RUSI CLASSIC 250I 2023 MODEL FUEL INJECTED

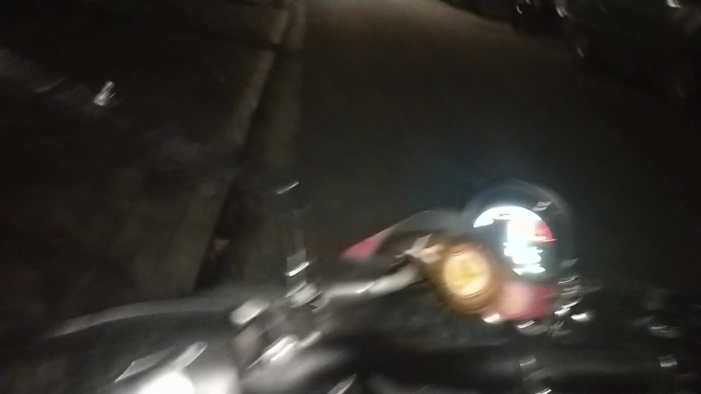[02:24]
At ang ating At ang ating mismong Main headlight na yan dyan Meron tayong High end low Meron din tayong